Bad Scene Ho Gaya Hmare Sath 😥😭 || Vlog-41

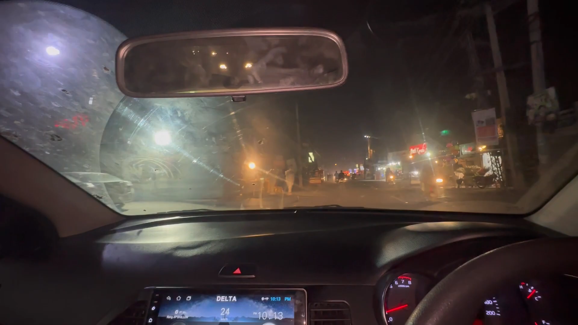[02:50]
अभी हम लोग बाहर देख रहे हैं, यहाँ पे जो है ना सर फुल सर्दियों वाला जो है ना सीन ऑन है,
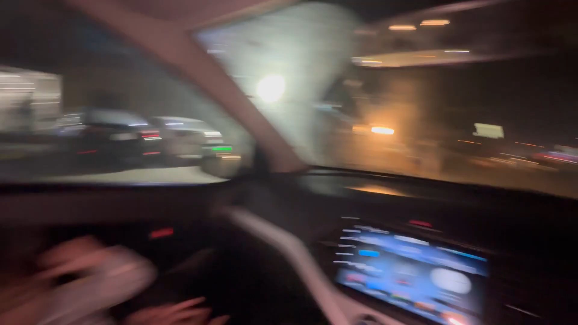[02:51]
सूप वगैरह लोगों ने लगाए हुए हैं, वो जो नहीं यखनी सूप होता है अंडे वाला, और अच्छा लग रहा है बहुत देख के। और आज वीकेंड भी है तो बाहर रश भी है, 11 बजे 10:30 हो रहे हैं, मूंगफलियाँ भी स्टार्ट हो गई भाई।